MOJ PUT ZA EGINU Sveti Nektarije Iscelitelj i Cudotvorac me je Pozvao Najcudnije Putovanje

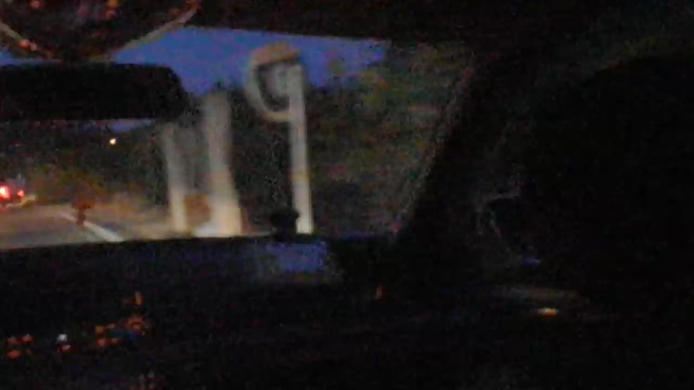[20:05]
I sada, evo pogledajte, ja sam se sklupčala na zadnjem sedištu, čekam, sedim i on me vozi i sve više mrak pada i sada ovde kuće već nestaju i to brdo,